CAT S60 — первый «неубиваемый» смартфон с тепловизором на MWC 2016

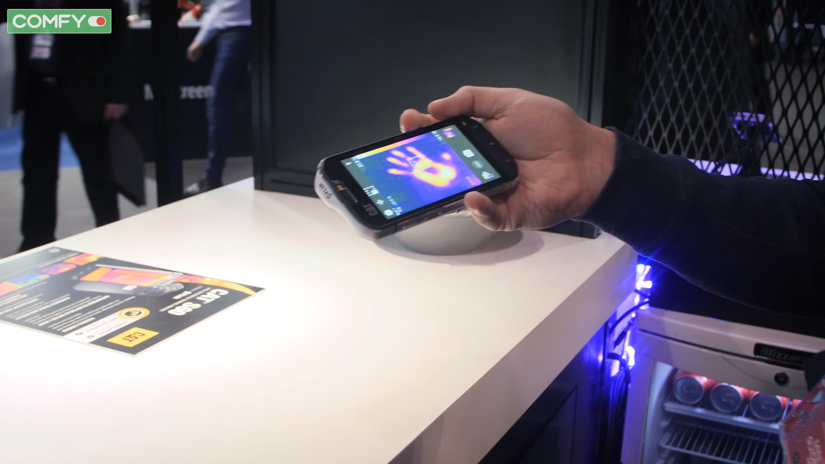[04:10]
Таким же самым образом будет действовать и тепло от человека, который был где-то недавно.